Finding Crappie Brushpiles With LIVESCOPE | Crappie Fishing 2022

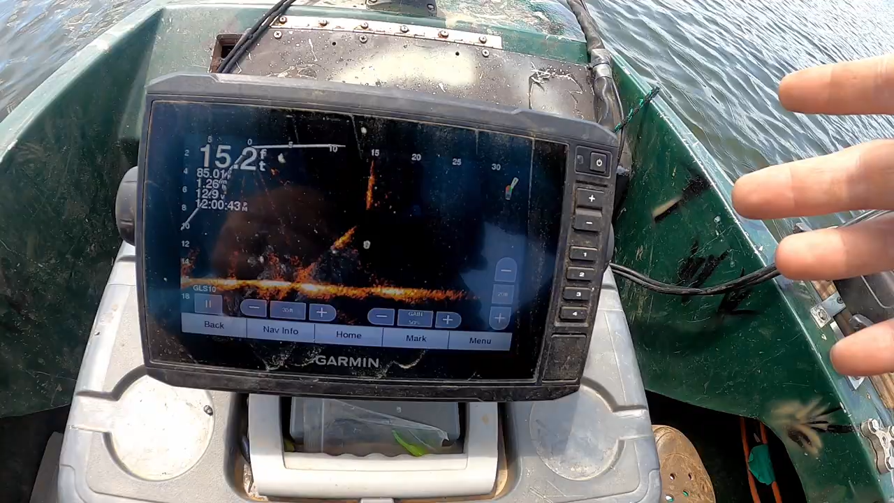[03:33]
sitting on a brush pile you already know where it's at that may work but when you're looking for these fish guys the first step you want to crank that bad boy up to at least 80 feet
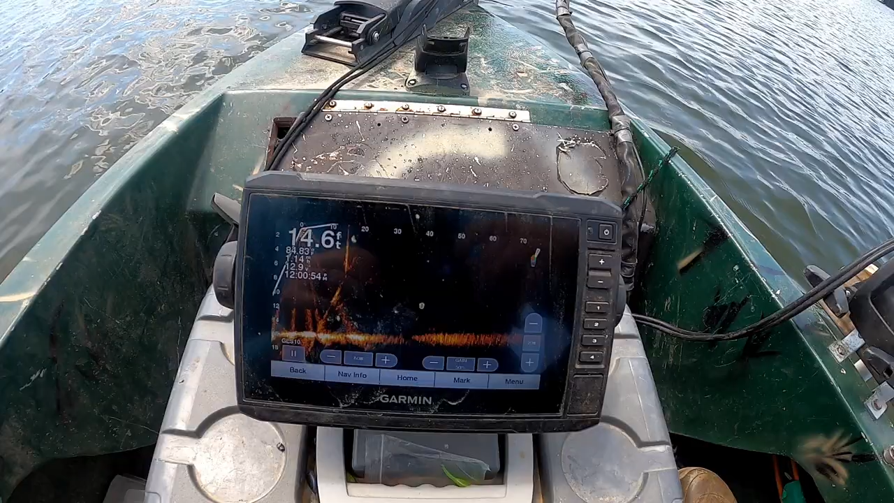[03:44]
On screen: depth 14.6 ft
you know i do 100 when i'm looking for bass around 80 to 90 when i'm looking for brush piles
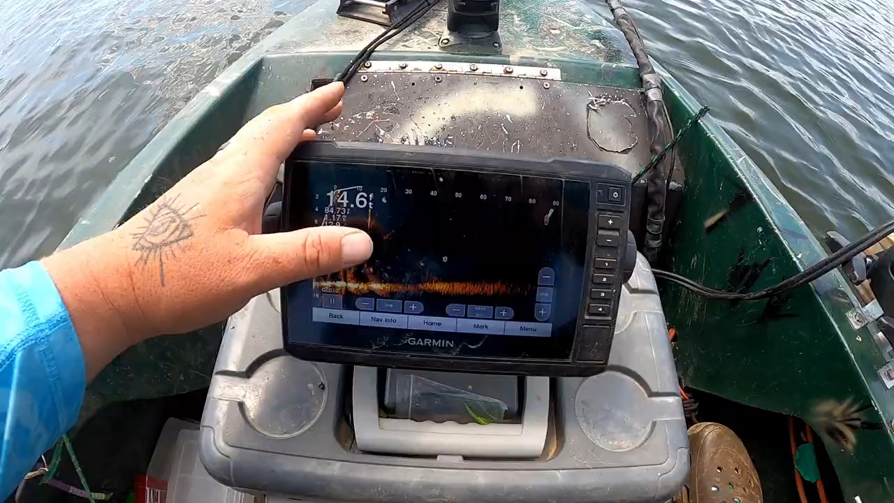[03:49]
so i'm gonna throw it on 90 foot so i am looking 90 foot for my
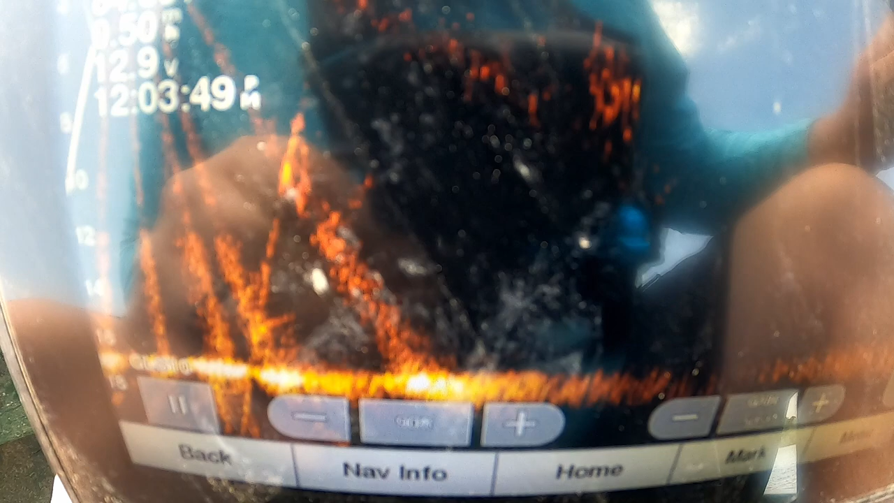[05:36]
as y'all can see the line so that's probably a small bass
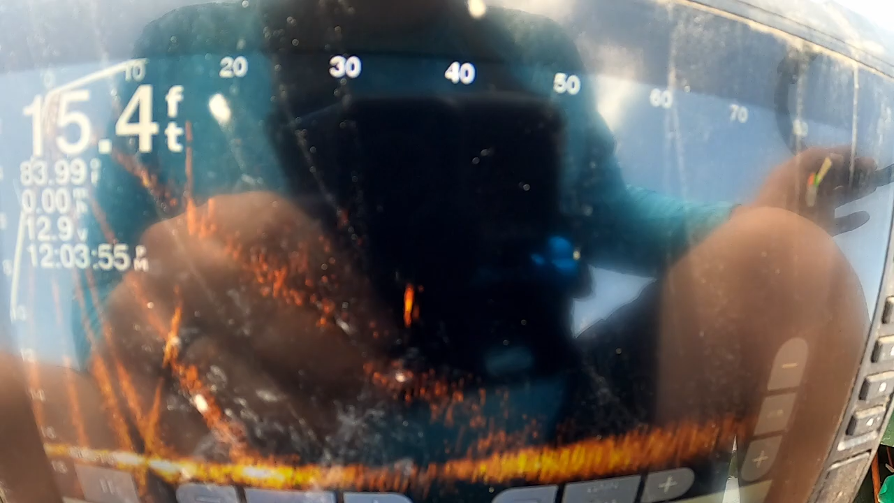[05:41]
On screen: depth 15.4 ft
it doesn't have the shape of a crappy could be you know a perch or something like that but crappy they they don't some of them will move a lot but the ones that you want to target they don't move very much now some of them you gotta chase down and that's when it gets tricky so here's another line right here
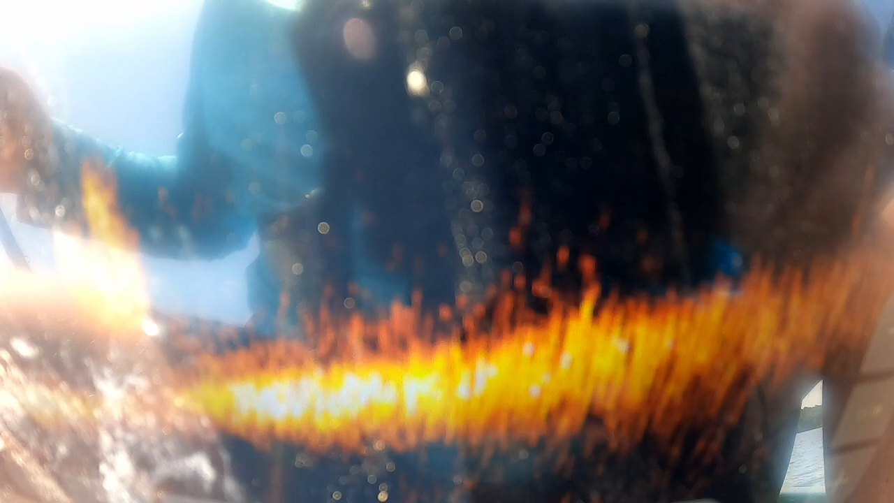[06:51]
hang on i'll show y'all what i'm talking about so you got a ball of bait right there and there's some lines behind it possibly could be some large mouth
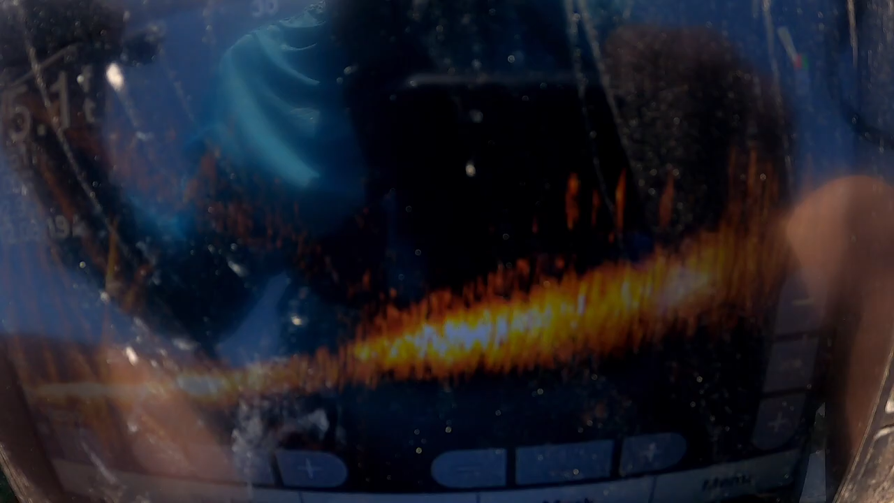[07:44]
now i'll show y'all again what i'm fishing all these lines right here
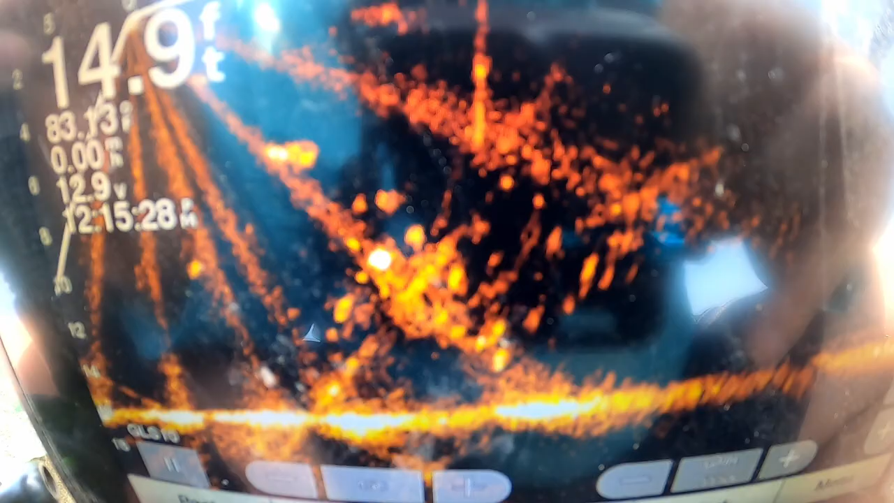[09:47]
On screen: depth 14.9 ft
screen as you can see you know some of those are brighter than others the ones that's brighter like that little catfish looking thing at the top of the brush
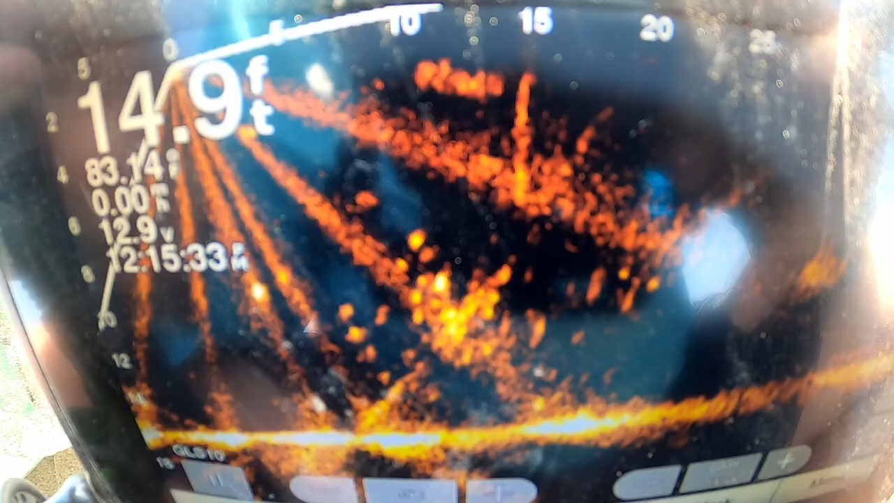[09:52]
On screen: depth 14.9 ft
and there's some in the brush that's brighter the brighter your return the more in the cone that it is
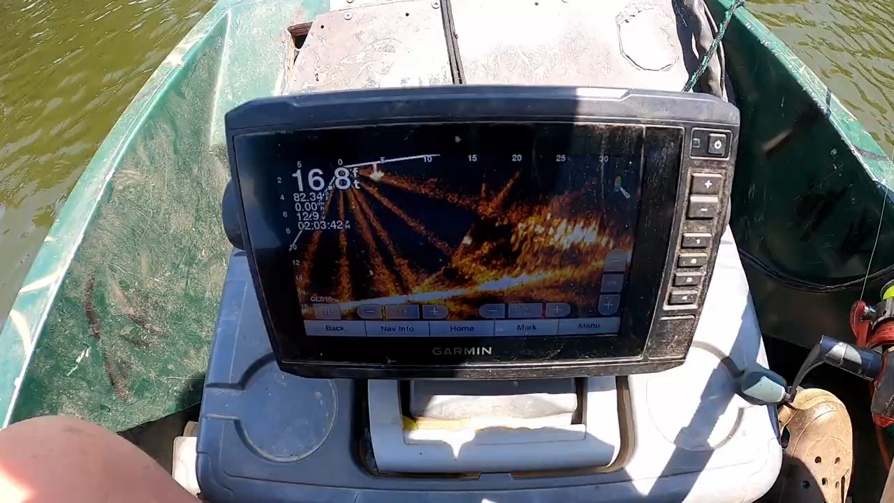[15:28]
On screen: depth 16.8 ft
what i'm doing is i'm casting past them i'm i'm gonna explain it as i do it how you can handle